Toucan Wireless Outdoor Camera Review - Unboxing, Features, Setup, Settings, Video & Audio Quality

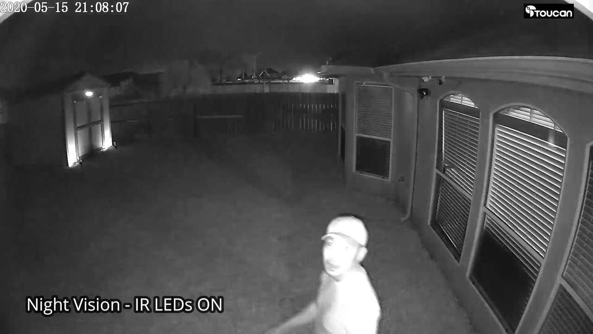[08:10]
so this is the video quality of the Toucan outdoor wireless security Wi-Fi camera and this is at night with a night vision on and actually the night vision is set on auto and this is why it looks like no lights. This is why it looks like when I'm 10 feet, 15, 20, 25,